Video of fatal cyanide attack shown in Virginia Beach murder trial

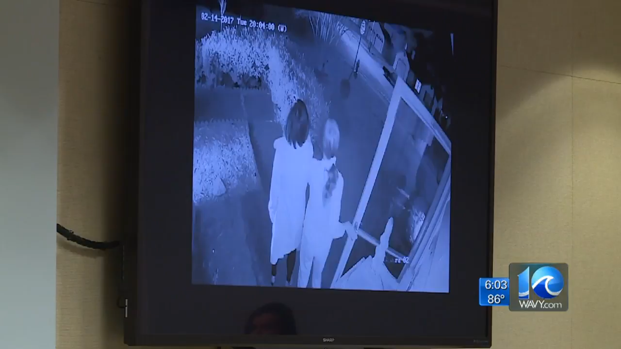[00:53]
Video cameras from Tran's Virginia Beach home captured a leak coming outside, her daughter hobbling around on one leg.
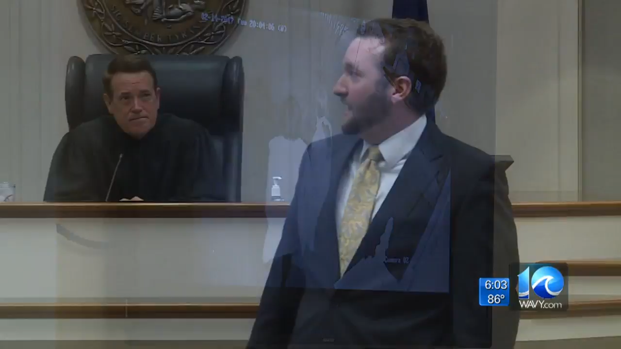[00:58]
Prosecutors showed the whole video from the time that Tran arrived from home and got out of the car.
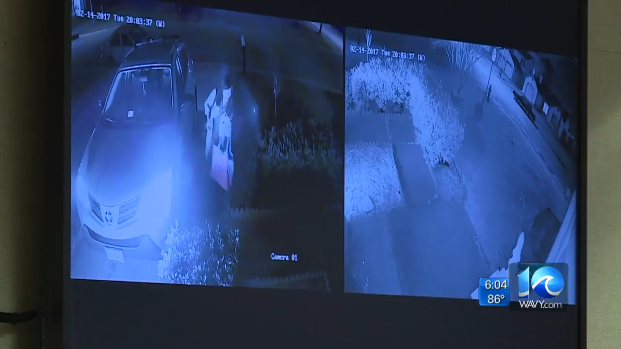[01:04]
They say you can see Joseph Merlino running up to Tran and injects cyanide into the leg. Tran was unconscious 15 minutes later. By midnight, she was brain dead and died by 5 the next day. Defense attorneys say that's not possible that it was Merlino because he wasn't even in town.